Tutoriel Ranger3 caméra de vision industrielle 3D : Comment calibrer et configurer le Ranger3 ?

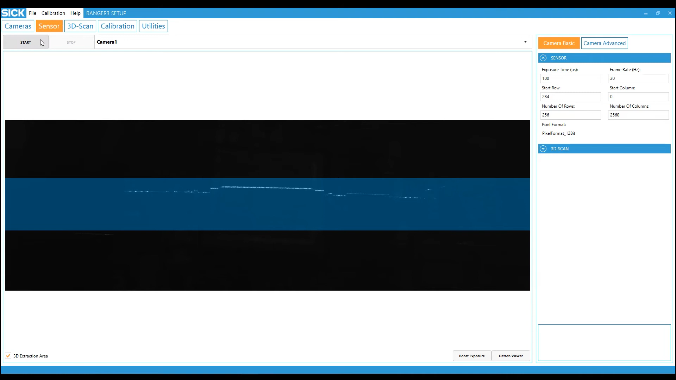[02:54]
The peaks and valleys need to be distributed within the whole area of interest to ensure a good calibration.